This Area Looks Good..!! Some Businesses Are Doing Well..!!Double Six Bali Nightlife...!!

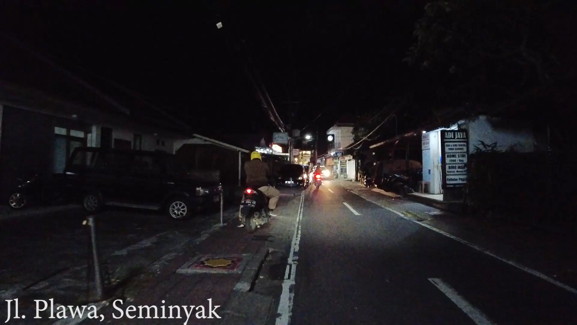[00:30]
with me again okay so this is Jalan Plawa in Seminyak I never come actually at the evening time around in this area but
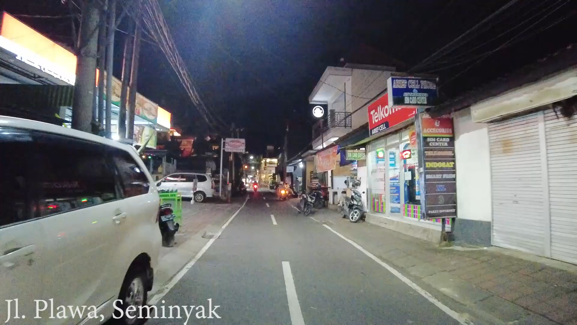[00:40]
tonight I just have a quick drive around in this area
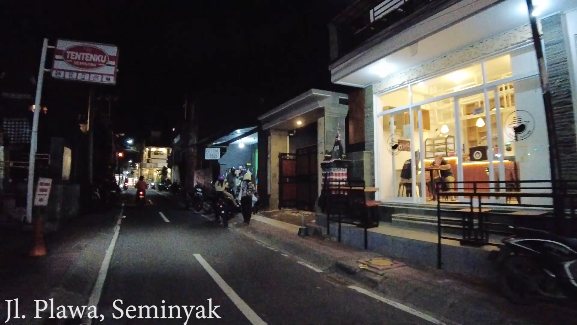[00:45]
just want to show you the situation by the way nothing much is
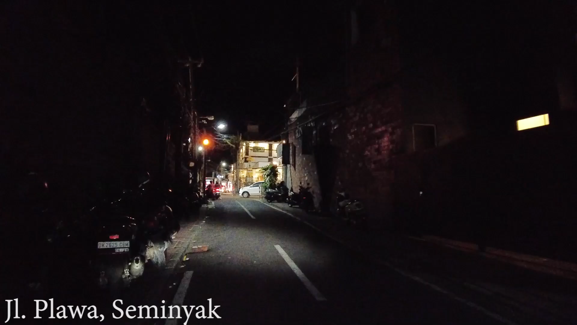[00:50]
happening around here but if you want to find local restaurants there are many of them there and here we are arriving at Jalan
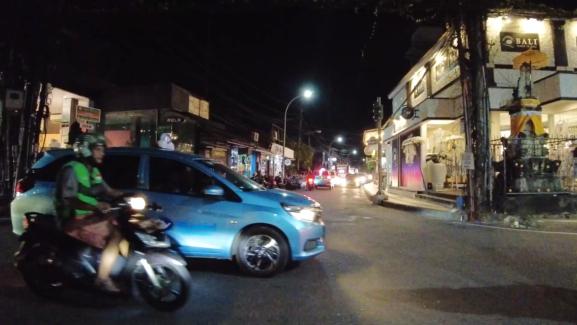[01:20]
seems really busy here wow look at this big traffic I don't know what happened here
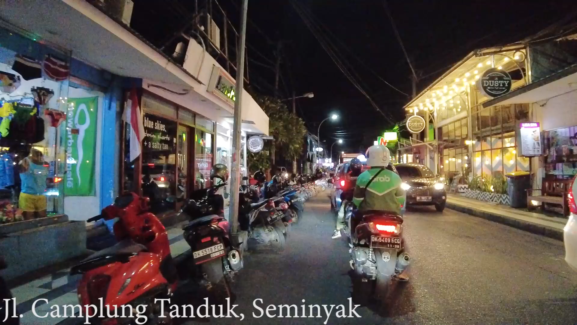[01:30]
hopefully not really bad because I want to show you the situation here at Jalan Champlumtandok I came here quite a long time ago so I want to know what is happening now it's moving a little bit come on let's go in the right side there is a small cafe Dusty and next to it here they
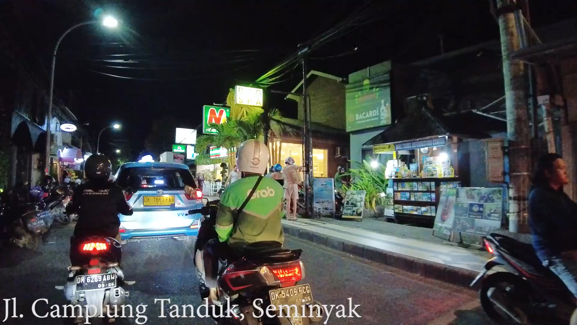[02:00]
have spa open by Hato Polansi's BIO B-I-O spa what is that specialties for that
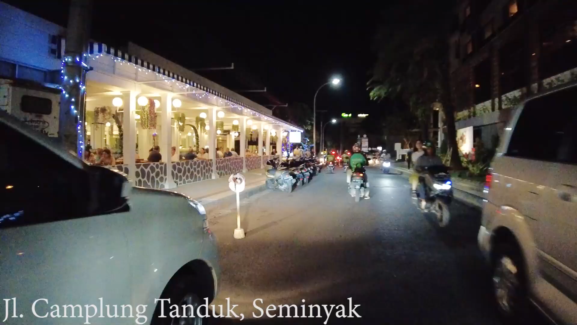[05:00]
and here on the left side it's another greek restaurant well look at this this place looks
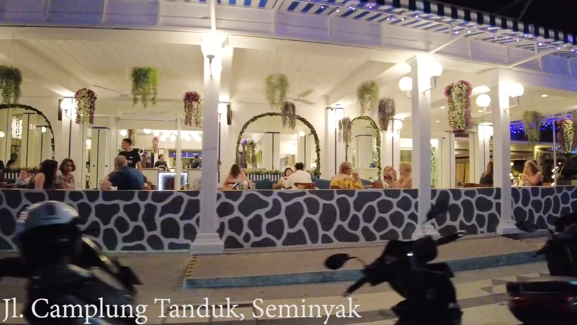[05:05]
good this place looks good very busy and then i have the resort
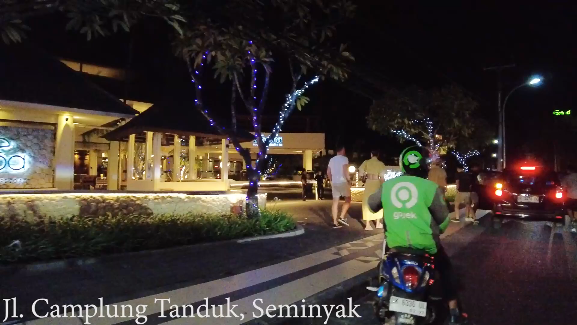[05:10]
blue sea resort double six and here of course this is very famous
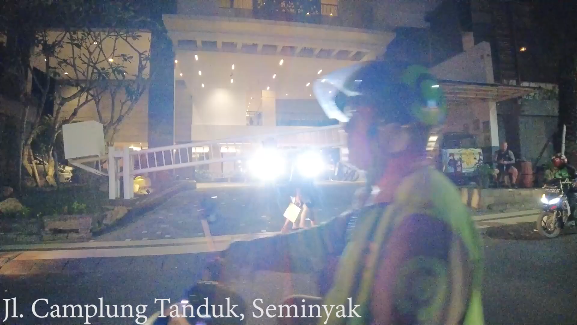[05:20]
hotel for yet married they have one in the nusa dua as well
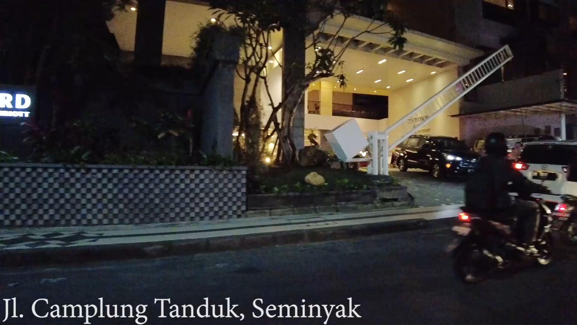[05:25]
and as you go there this is jalan rupadi and it will lead you to jalan kayu ayah but this time i want to drive you around here
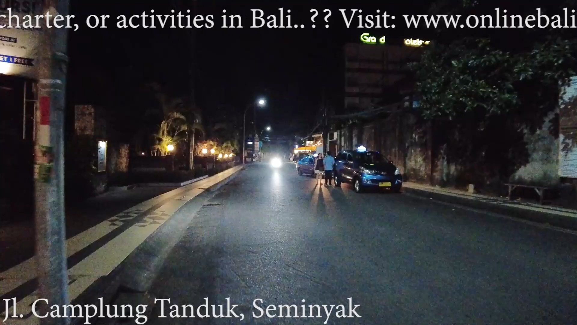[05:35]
and let's drive by the beach later because there are a lot of cafes
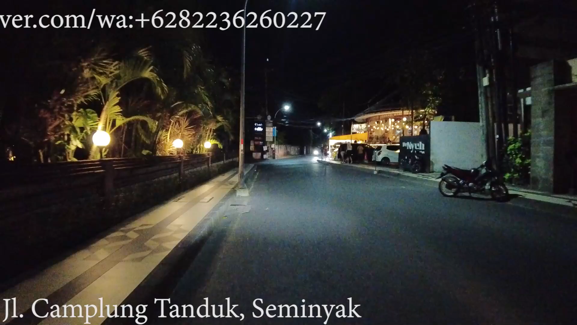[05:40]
anyway they uh people like to come to the double city during sunset time but let's see let's drive around there and earlier it was dua sisi restaurant is also quite famous this is kuri cendana they
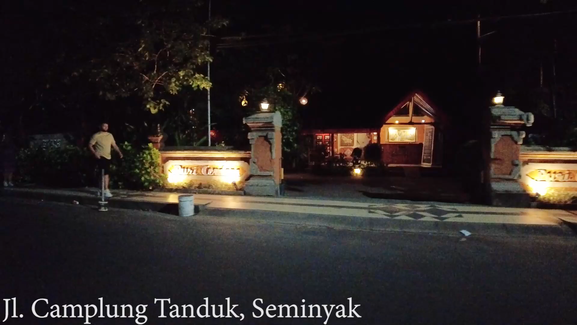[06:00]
have their hotel or village i think and here they have the cendana restaurant guys look at this not really busy but it looks like a traditional concept so maybe they are selling indonesian food
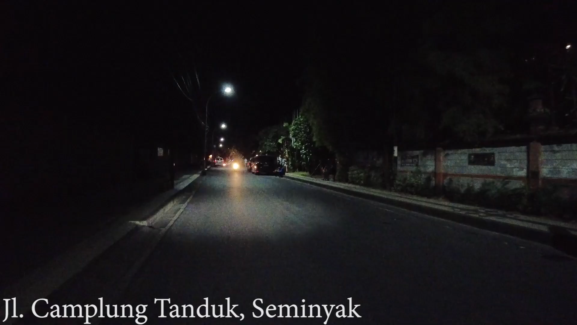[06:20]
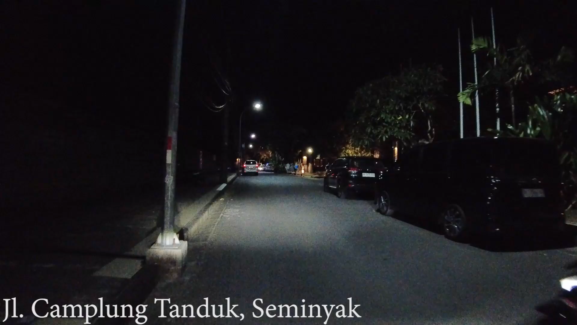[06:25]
and here on the right side this is the royal beach seminyak wow look at this
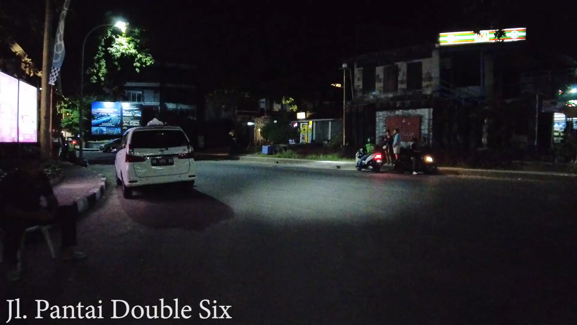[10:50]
okay so that was the double six beach area and let's drive a little bit more
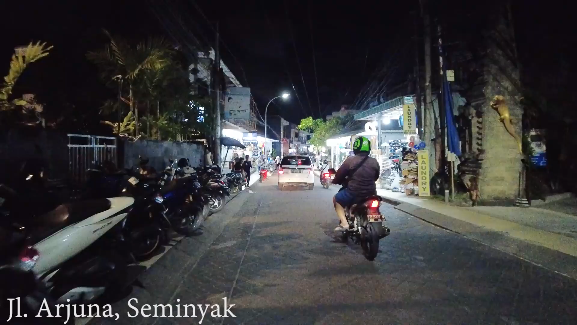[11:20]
ah look at this in this area in this area all the shops are still open